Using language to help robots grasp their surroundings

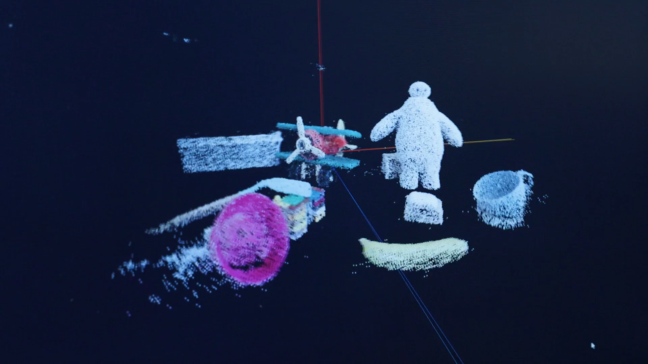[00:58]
And this 3D feature field lists features from 2D vision foundation models which are trained on internet-scale datasets into a 3D feature representation. The robot hasn't seen these objects before during training.